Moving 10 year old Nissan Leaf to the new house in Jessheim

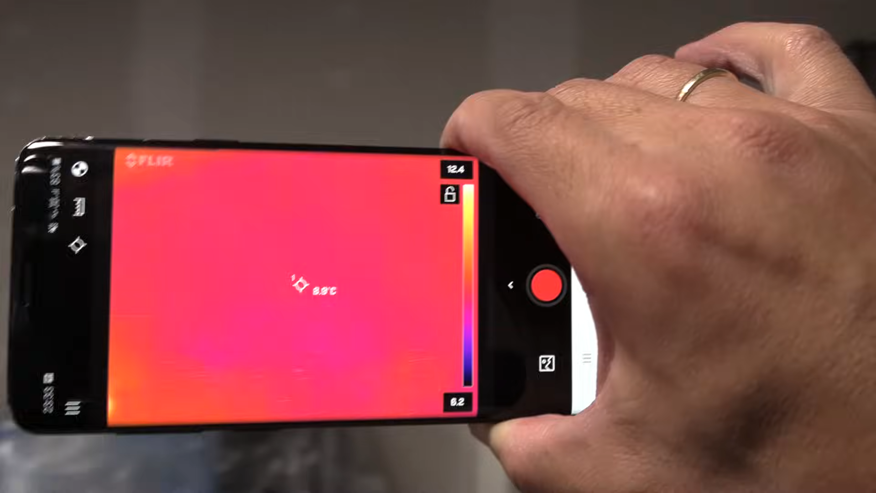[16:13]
the walls actually keep around, uh, is that, is that calibrated?
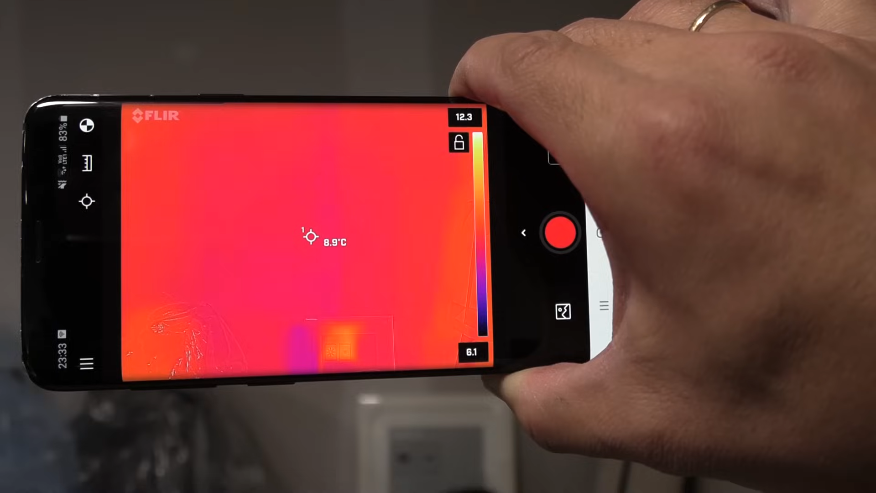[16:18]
On screen: spot 8.9°C
Yeah. 8.8 degrees Celsius. Wow. Okay. That was the EcoFlow firing up.
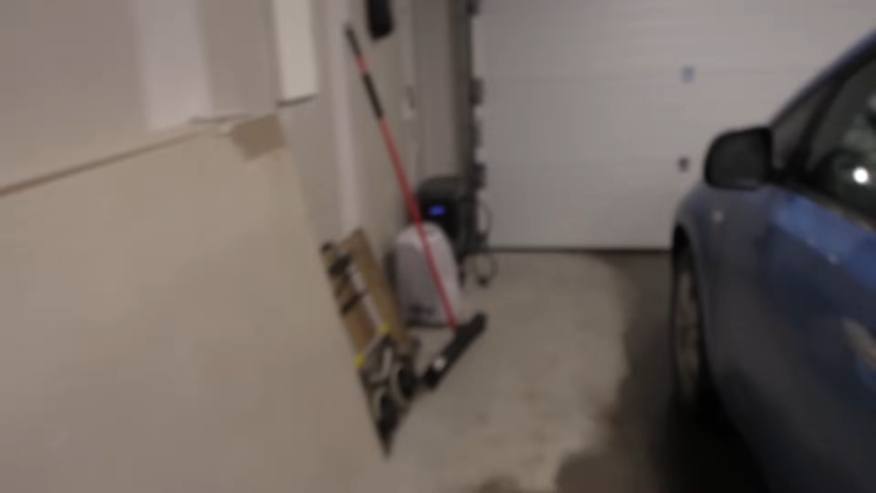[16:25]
Yeah. You see that EcoFlow. Wait, does it need cooling? What? Huh? Apparently so.
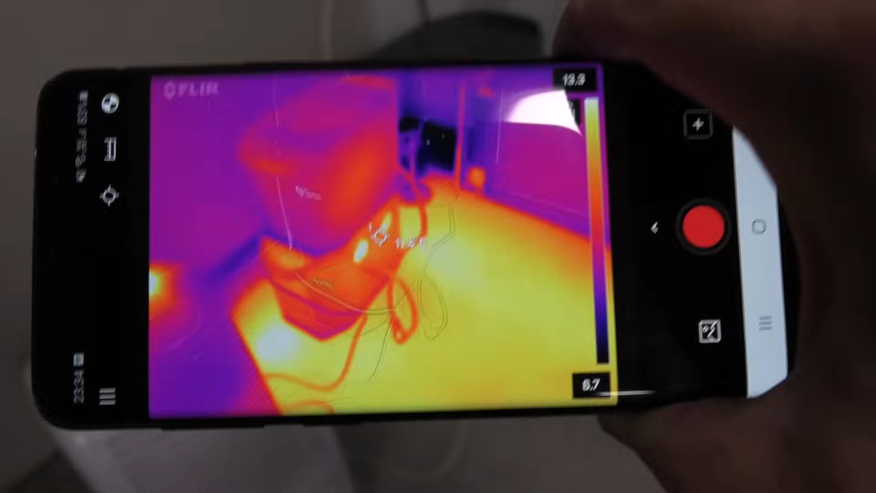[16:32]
Okay. So it's cooling down. Wait. Oh yeah.
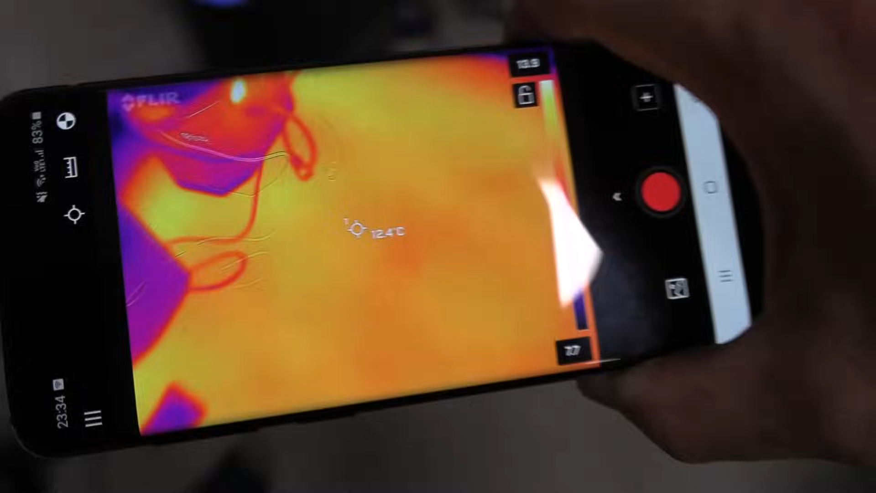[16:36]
On screen: spot 12.4°C
Of course the floor is heated. So let's see.
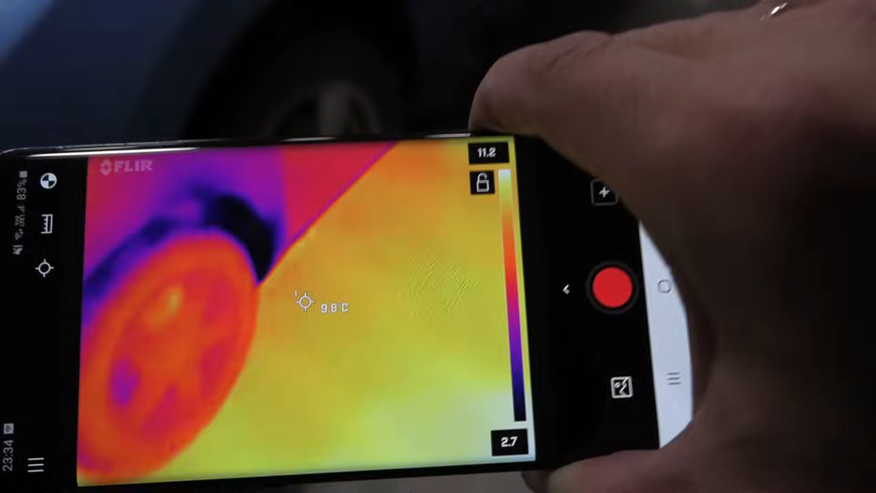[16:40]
On screen: spot 9.8°C
What temperature is the floor in? Oh, 11 degrees Celsius. Yeah.
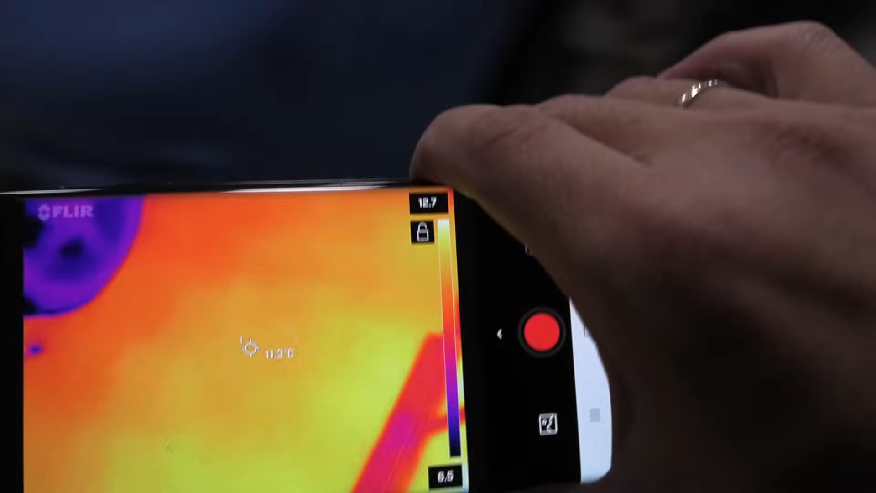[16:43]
Don't want to fire it too much because you would then have some insane, um, uh,
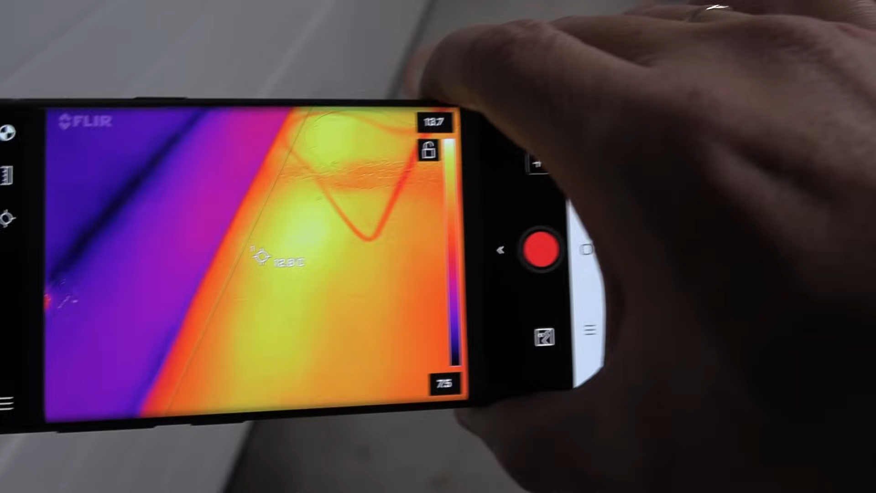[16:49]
energy consumption, but yeah, 12.7 degrees there. Wow. This is, this is luxury, man.
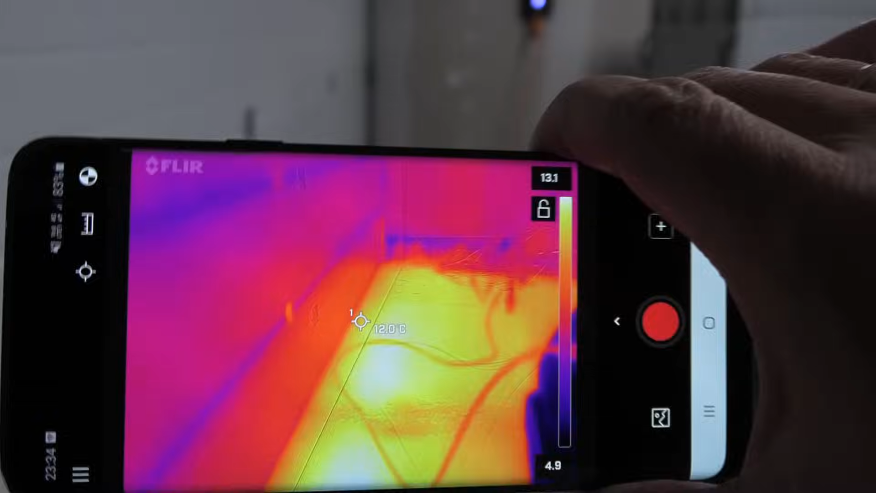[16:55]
On screen: spot 12.0°C
This is the man's wet dream. Okay. Nine degrees there.
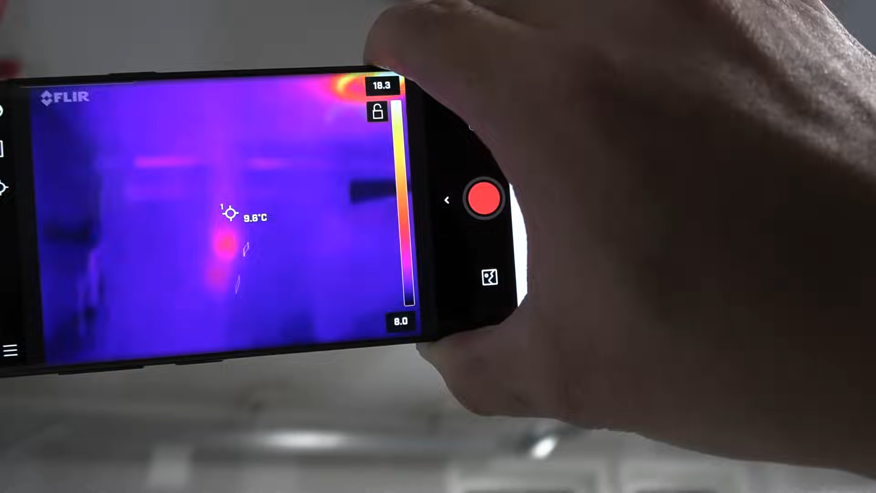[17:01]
On screen: spot 9.6°C
What about the, uh, the ceiling here? Yeah. 10.
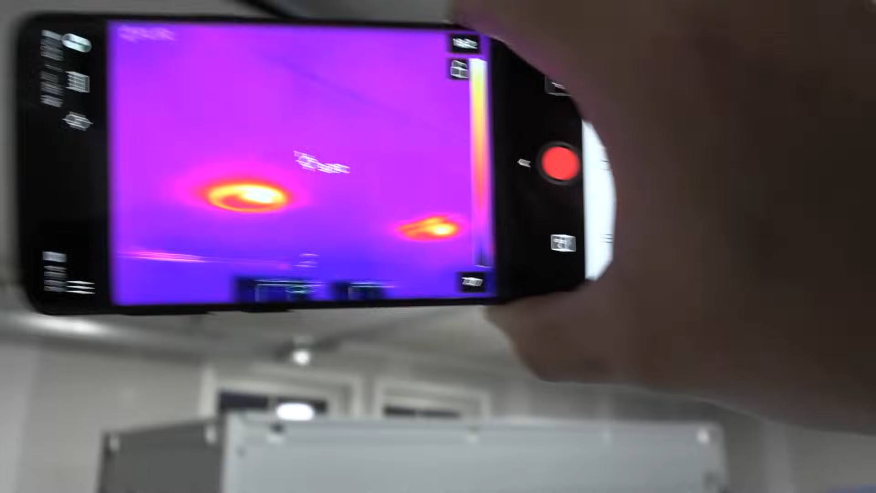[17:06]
So we see the whole cap, uh, the whole, um, garage now holds around 10 degrees. It's this one report 6.8 degrees.
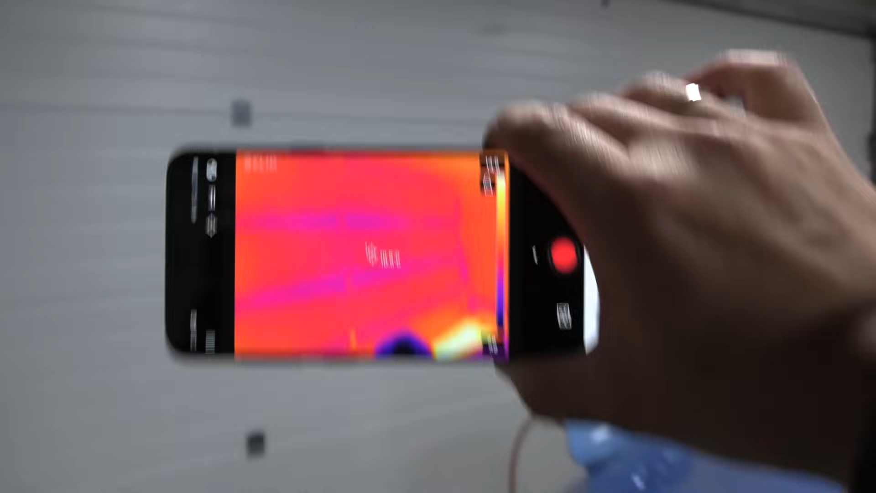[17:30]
Let me go a little bit back here.
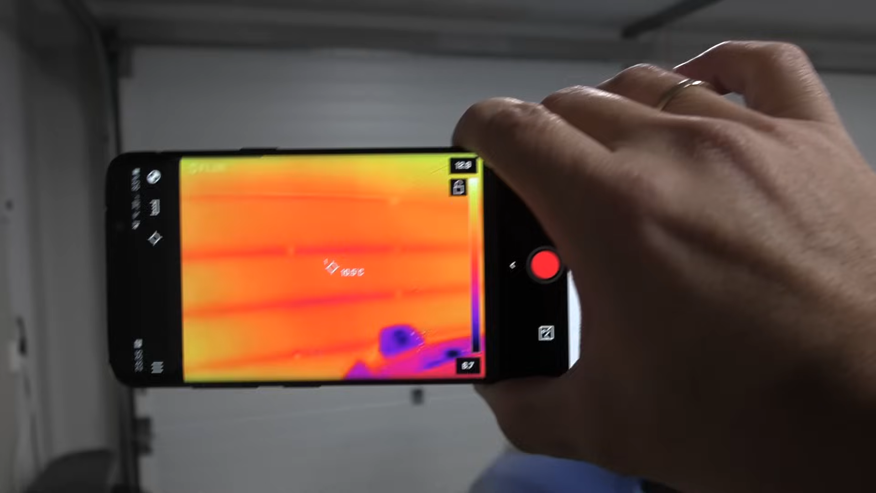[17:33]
As you can see, the garage door is also insulated, um, around 10 degrees Celsius there.